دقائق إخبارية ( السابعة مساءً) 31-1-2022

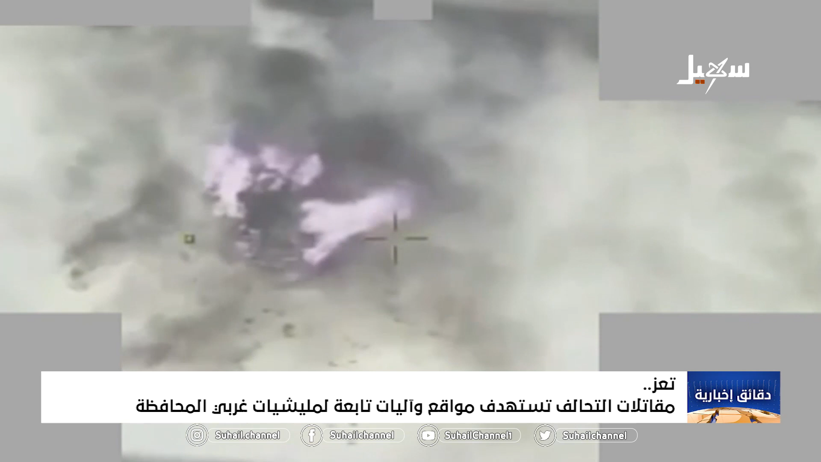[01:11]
غارات استهدفت دبابة ومدفع هوزر وعربة مدرعة تابعة لميليشيا الحوثية الإرهابية في محيط تبة المنعم بالربيع غرب المدينة
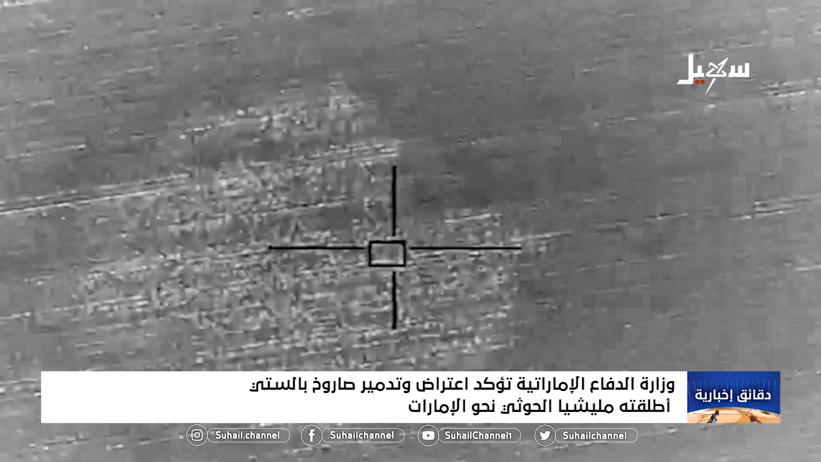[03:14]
عن الهجوم أي خسائر مشيرة إلى أن بقايا الصاروخ سقط خارج المناطق المأهولة إلى ذلك قال تحالف دعم الشرعية إن مقاتلاته دمرت
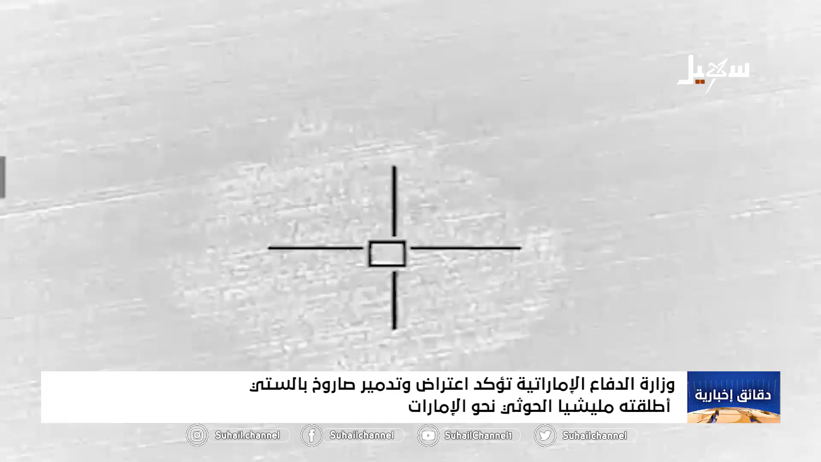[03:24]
منصة لإطلاق الصواريخ الباليستية تابعة لميليشيا الحوثي في محافظة الجوفة